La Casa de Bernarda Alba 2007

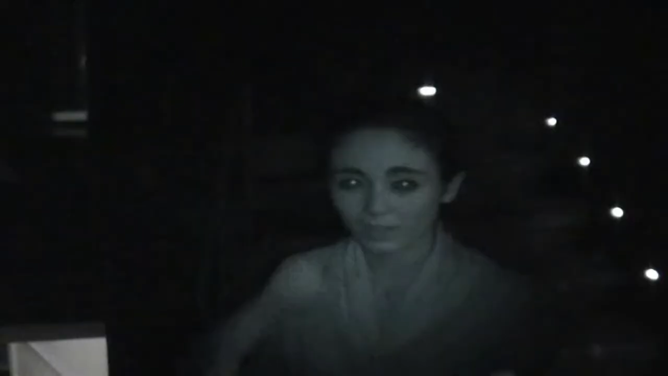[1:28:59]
No hi ha llum. Vaig pensar, igual té unes cadires velles. Tengo luz nocturna, mira.